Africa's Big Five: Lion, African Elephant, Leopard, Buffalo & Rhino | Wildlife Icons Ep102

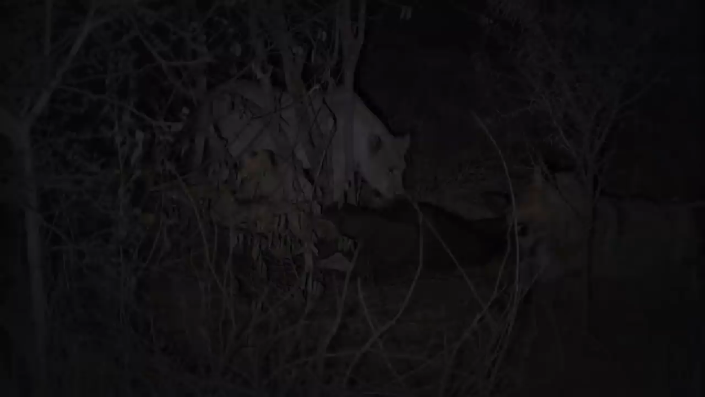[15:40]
Dinner time in a lion family can be a noisy affair.
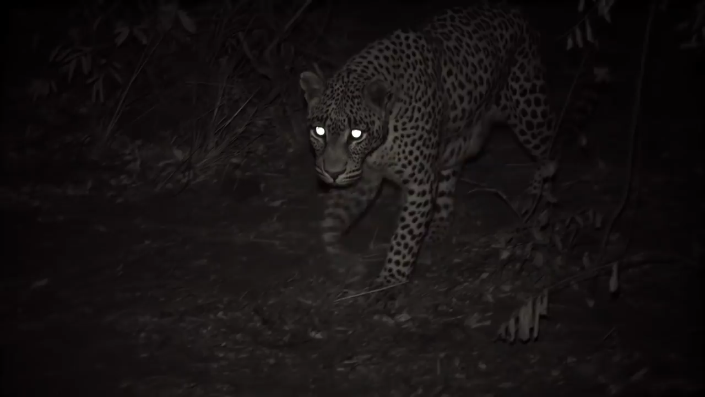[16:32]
The big five's more elusive cat does scavenge sometimes.
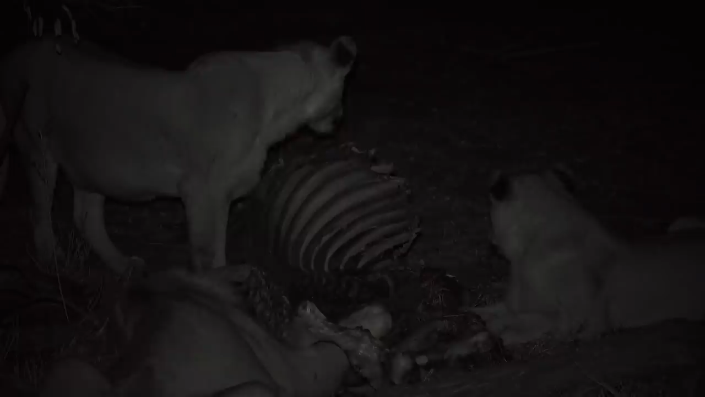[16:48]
But she knows better than to intrude on a lion's feast.